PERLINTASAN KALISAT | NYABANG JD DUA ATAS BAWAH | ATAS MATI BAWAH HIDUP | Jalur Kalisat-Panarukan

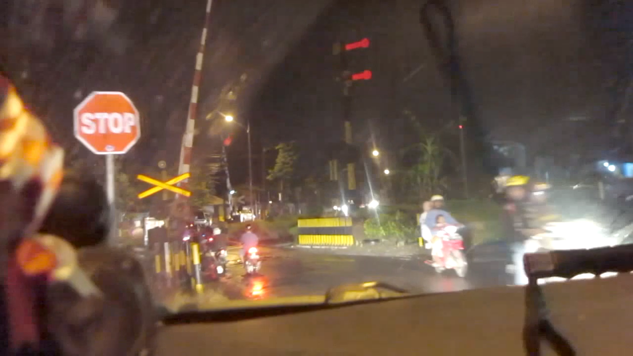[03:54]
berlentasan ini keretanya jarang kok yang ke Banyuwangi ini ini
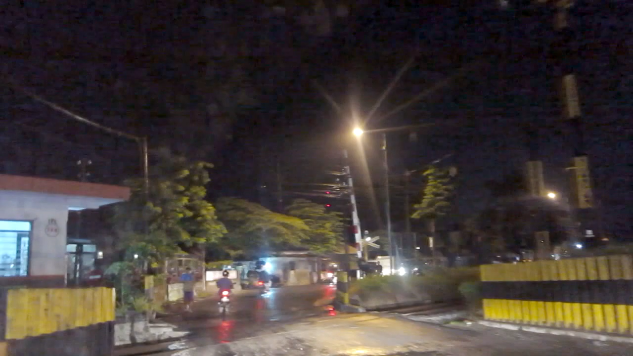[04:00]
nggak kelihatan cuman